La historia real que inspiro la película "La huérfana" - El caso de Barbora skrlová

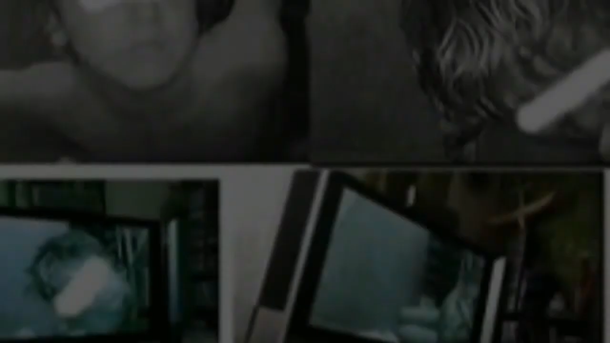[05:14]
El problema es que sus vecinos habían comprado la misma tecnología y cuando intentaron usarla, captaron por error la señal de la casa de las mujeres. Por aquel accidente, a través de su monitor, los vecinos pudieron observar el horror que en esa casa habitaba. Impactados ante semejante escena, dieron de aviso a las autoridades, quienes llegaron a investigar la denuncia.